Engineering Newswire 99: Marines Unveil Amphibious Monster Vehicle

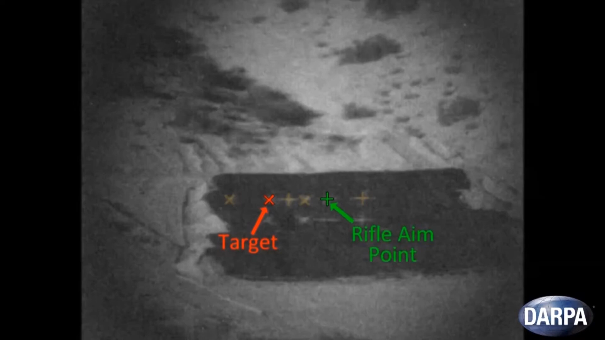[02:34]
The optical sighting system was tested by setting a designated target and aiming off the mark.
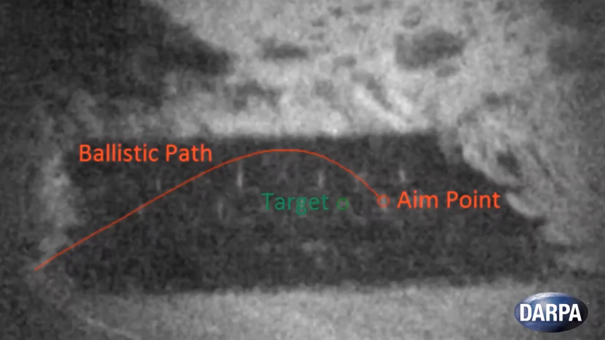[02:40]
Using the maneuverable bullet, an off-target shot was redirected to successfully hit the chosen target.
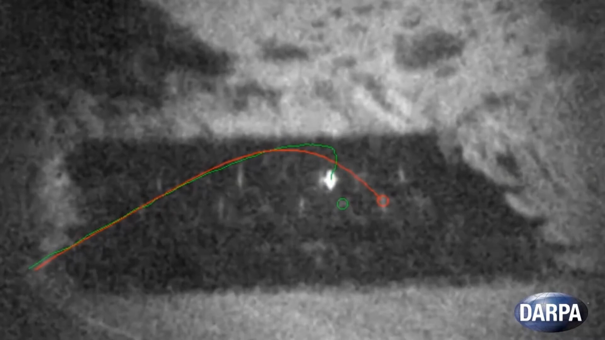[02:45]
Of course, DARPA isn't giving up a whole lot of technical details on this, but the organization is now working to conduct a system-level live-fire test.